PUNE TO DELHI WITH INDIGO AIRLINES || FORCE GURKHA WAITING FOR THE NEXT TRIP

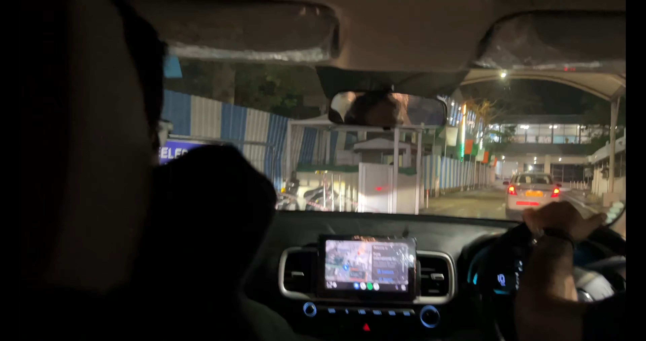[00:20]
लो जी पहुँच गए, पहुँचा दिए भाई साहब ने, कितने बजे,
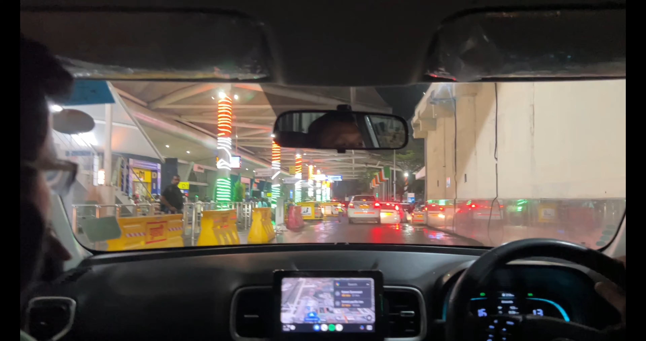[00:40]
लोहेगांव पुणे एयरपोर्ट में आपका स्वागत है। कितनी भीड़ है,
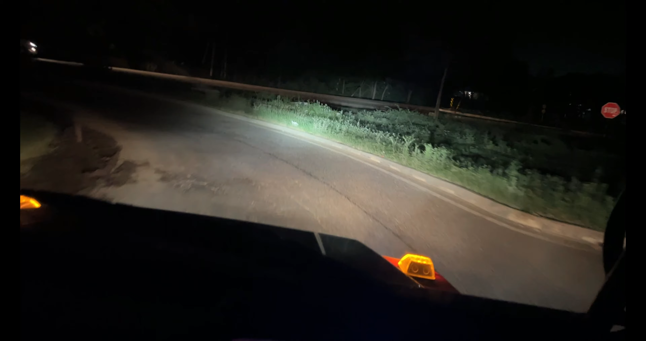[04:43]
फाइनली नींद आ रही तगड़ी वाली भाई, सुबह के बज गए 4, ठीक है ना।
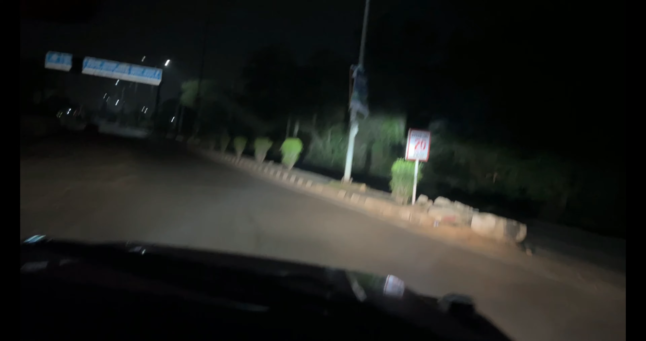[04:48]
ये देखो म्यूनिसिपल कॉरपोरेशन रोहतक वेलकम्स यू।